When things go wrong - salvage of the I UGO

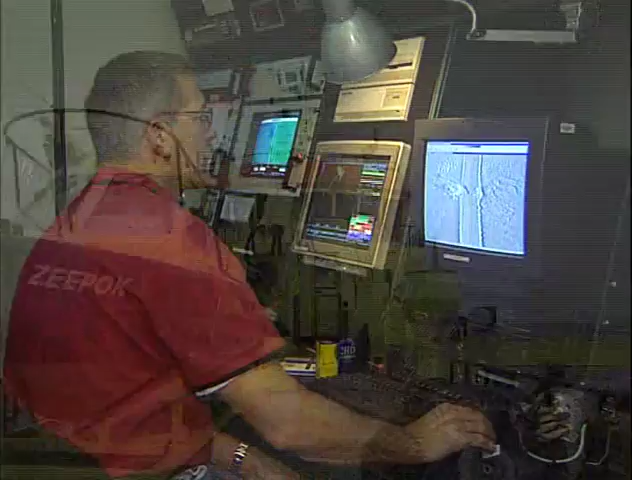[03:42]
The Arca makes side-scan sonar recordings where the vessel has sunk.
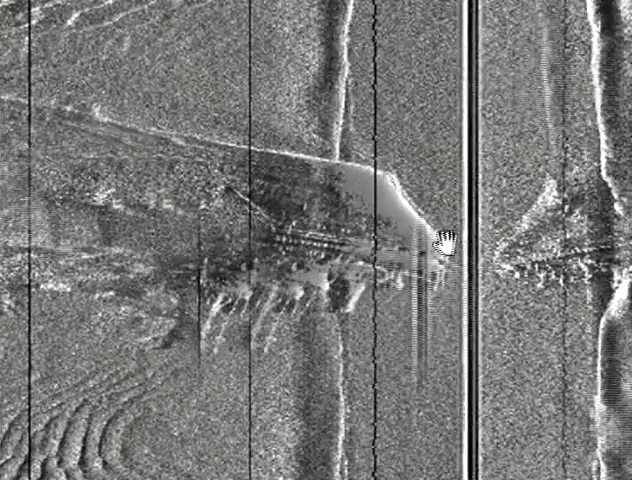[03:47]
This determines the exact position, location, and depth of the wreck. Using this information, the wreck is marked with a light buoy so that shipping traffic can pass safely.